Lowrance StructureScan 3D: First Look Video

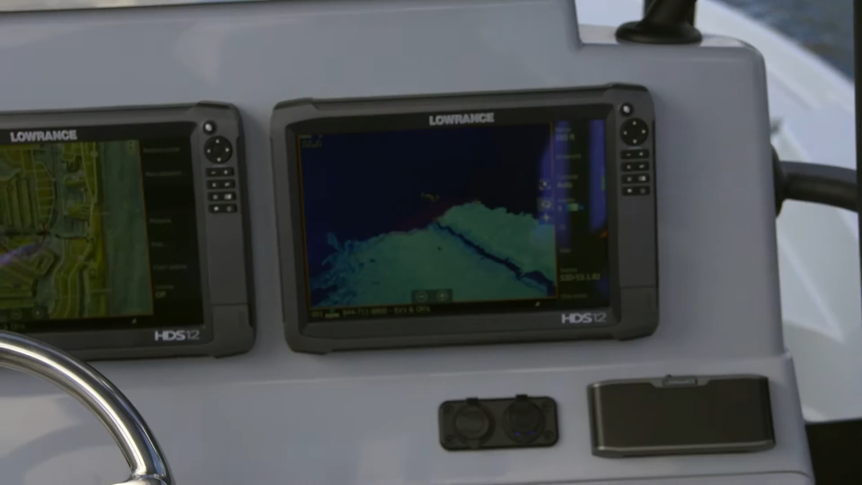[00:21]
Now I can change this view just by touching the screen and shifting it around, and you can see very clearly the deep water here and the shallower water coming up on the starboard side of the boat.
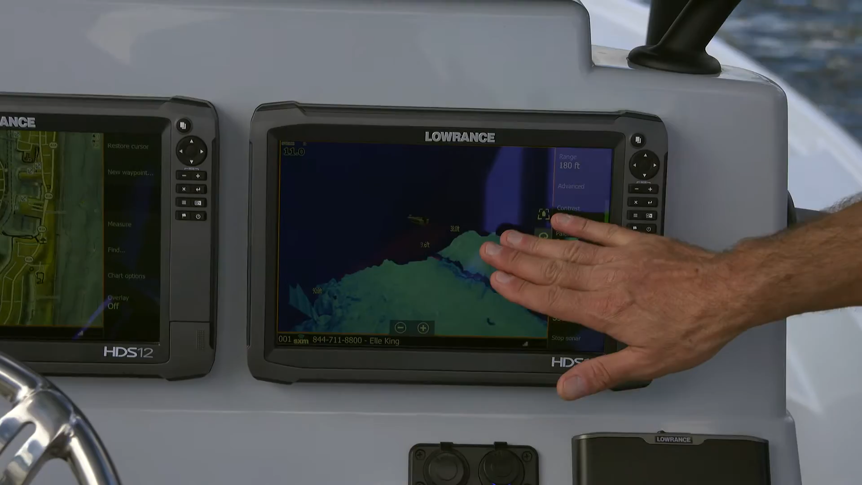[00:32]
Now here's a great example of just what kind of difference this can make. Look at this piling right over here next to the boat. Now watch how it comes up on the screen.
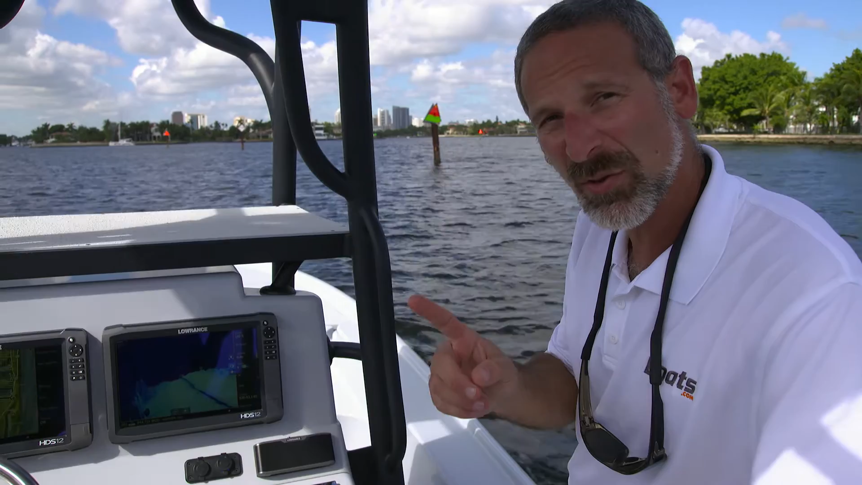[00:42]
Now you can see the boat's right here. Look, right there.
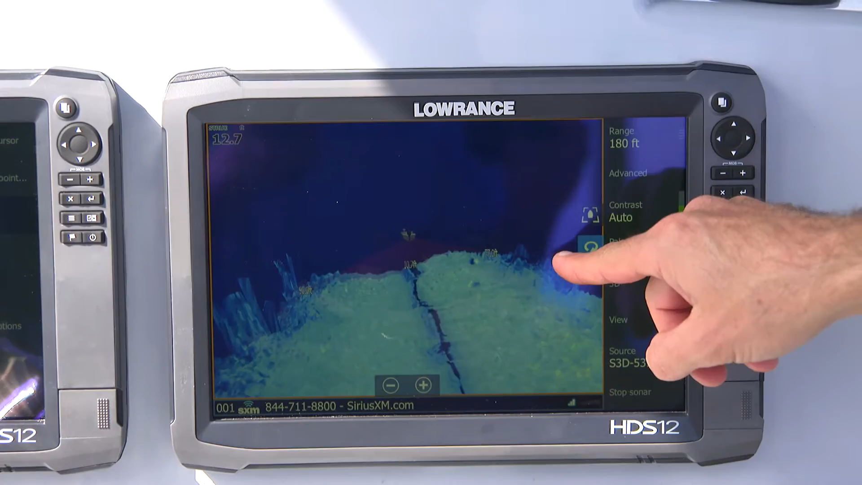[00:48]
You can see the marker right there up on the shallower side, the deeper water in the middle, and then shallower again off to the port side.
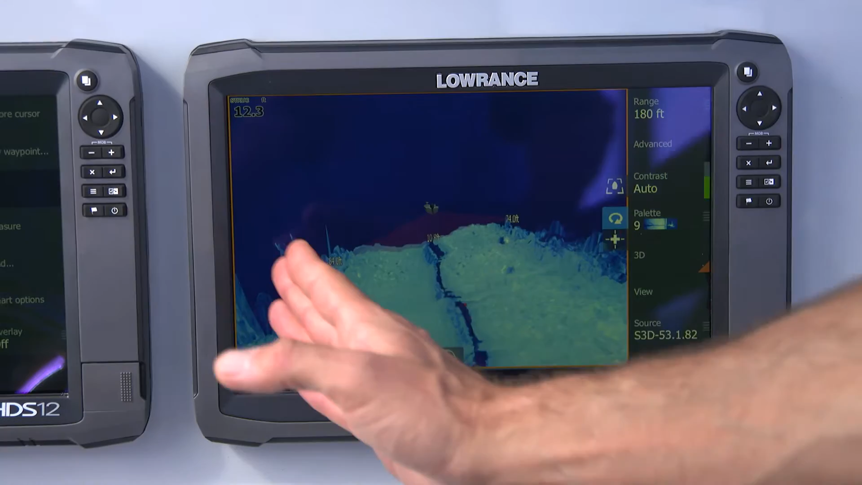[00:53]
Pretty amazing.
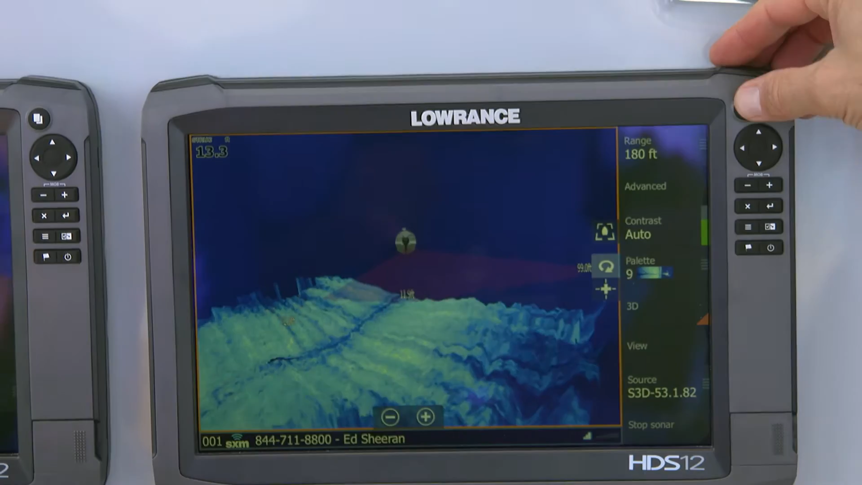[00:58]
Now let's get a look in a comparison view. Here we have the new system.
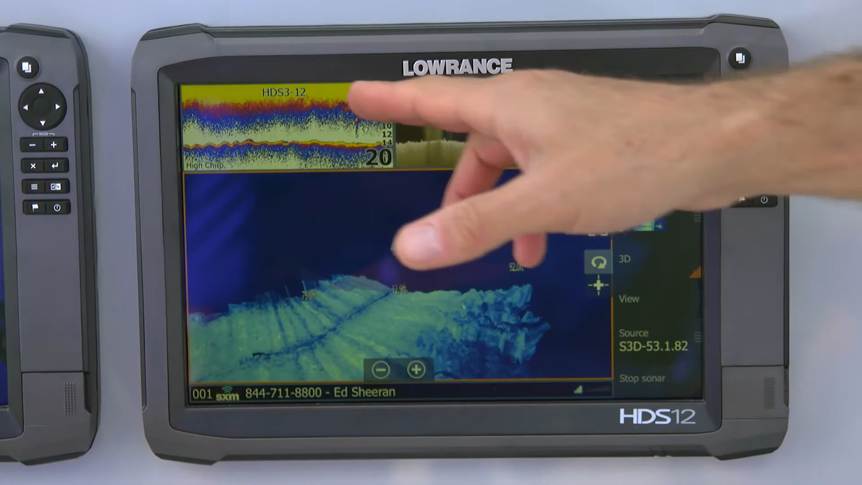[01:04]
Here we have your standard fish finder, and there is your standard downscan. As you can tell, it's really quite different. So if you're in the market for a new fish finder, hey, this 3D is something you're going to want to check out.